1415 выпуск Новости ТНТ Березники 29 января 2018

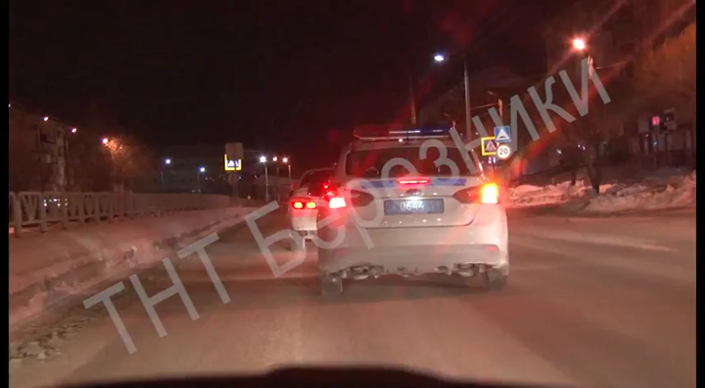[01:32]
Ночь с субботы на воскресенье. В это время чаще всего и попадаются шоферы под шофе. У полицейских глаз уже наметан. Вот праворукий Ниссан едет в левом ряду слишком медленно. Тем самыми вызывает подозрения. И не зря.